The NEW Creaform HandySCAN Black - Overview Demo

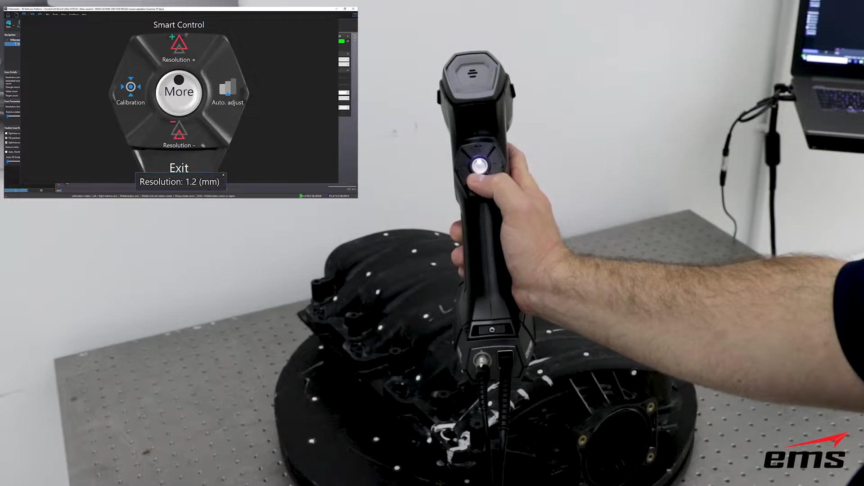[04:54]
The interactive smart button on the scanner allows the user to quickly access the most commonly used commands on the fly while 3d scanning.
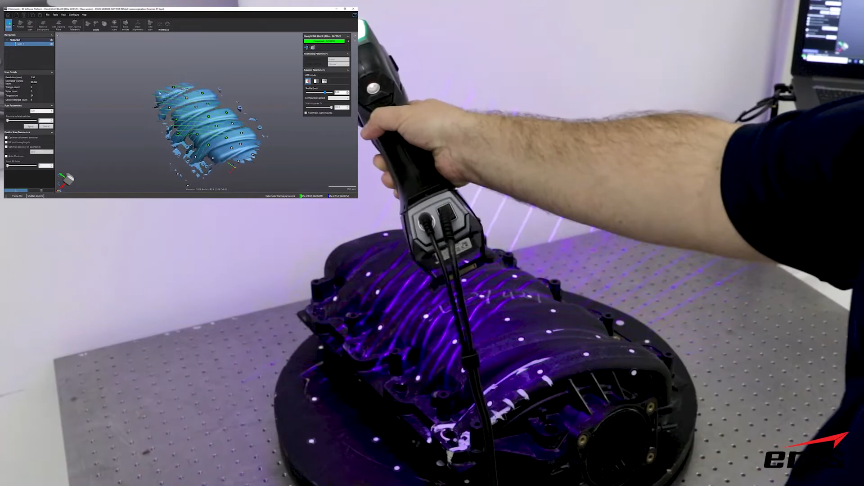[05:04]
Changing scanning resolution, laser settings and a host of other commands are at the user's
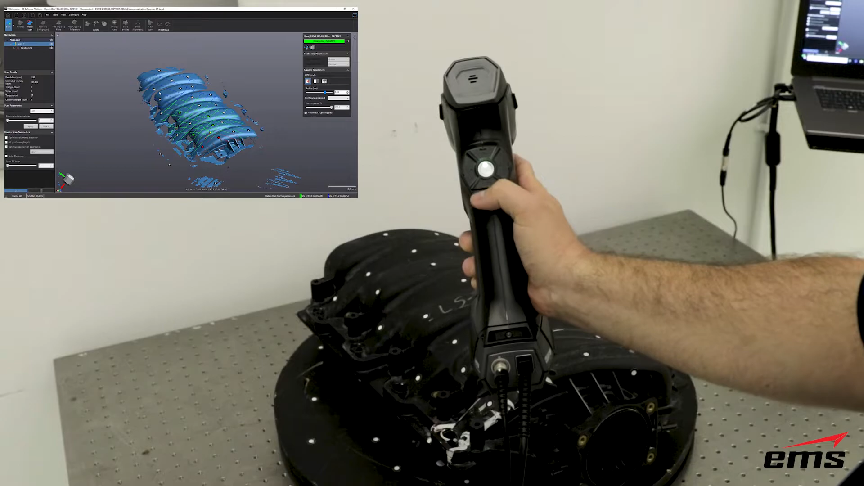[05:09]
fingertips making them more productive especially scanning in difficult or tight areas such as inside a vehicle, large housing or other object.